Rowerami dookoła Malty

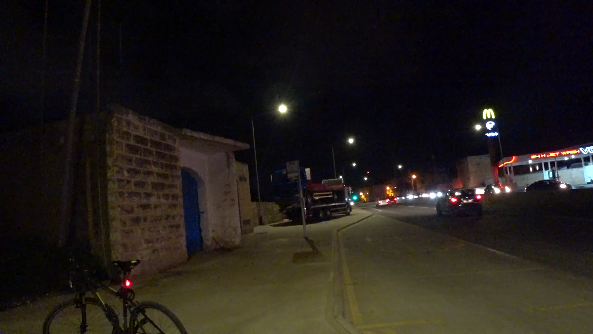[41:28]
Ja już wolę wyszło na miejsce dojechać. Bo teraz się nie będzie chciało jechać.
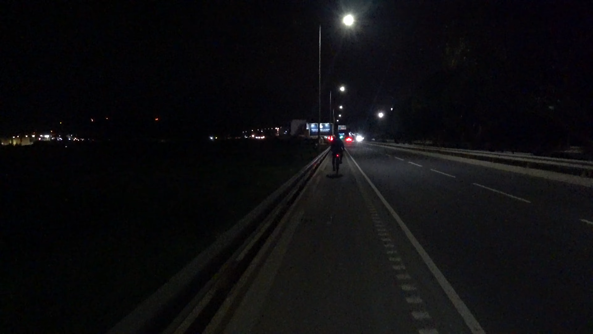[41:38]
Ciemność, widzę ciemność.
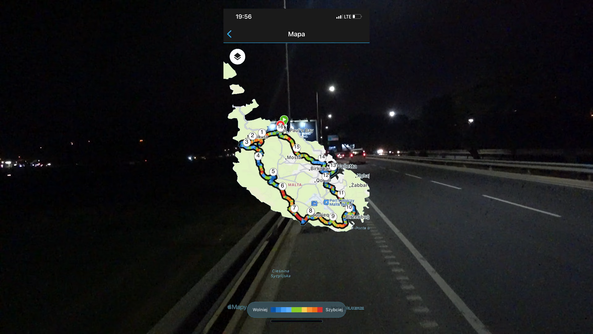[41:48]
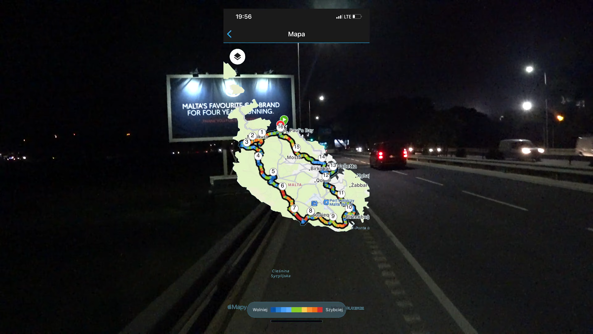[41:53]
Ale ciemnica. Jechaliśmy z Valetty jakieś 12 km.
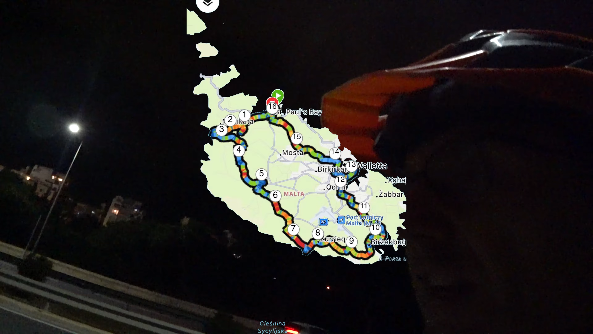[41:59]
Drogi są, tutaj już jest oświetlone i dlatego nagrywam,
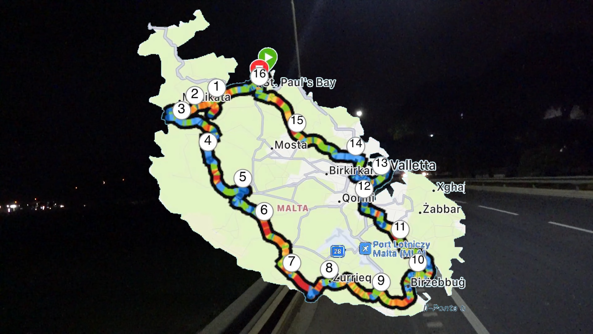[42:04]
ale wcześniej to było tak, że w ogóle nie było żadnych świateł na boku.